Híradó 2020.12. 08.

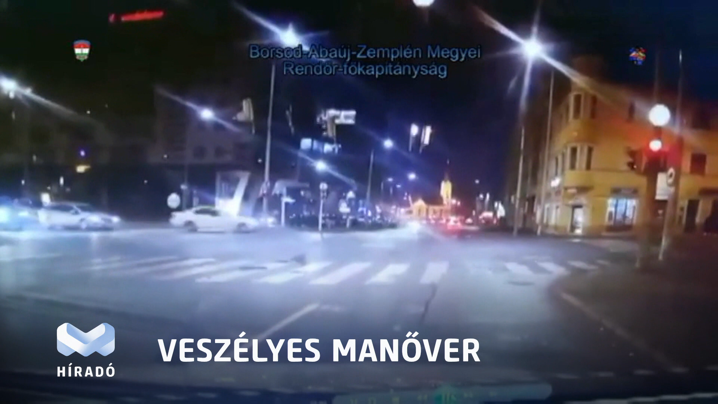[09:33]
A merészen kanyarodó autós ezzel saját és a környezetében közlekedő képségét is veszélyeztette. A rendőrök a driftelő férfit ezután megállították és megbírságolták.